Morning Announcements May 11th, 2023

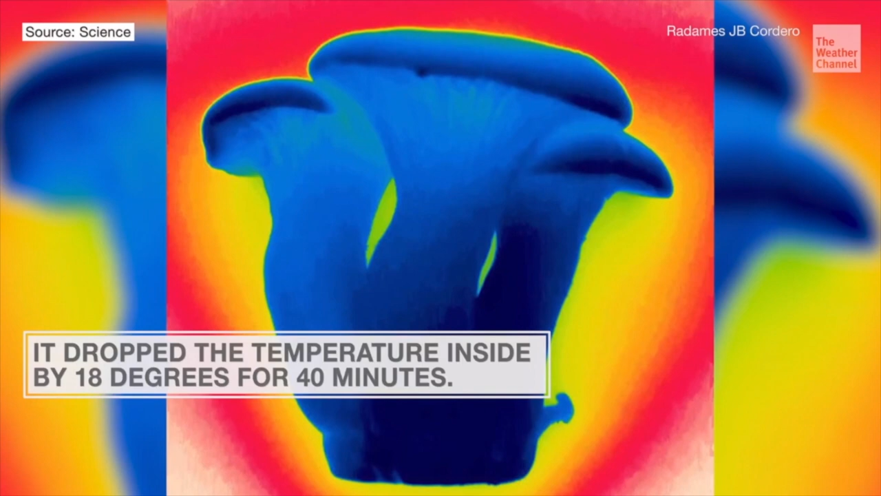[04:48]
It dropped the inside temperature by 18 degrees for close to an hour.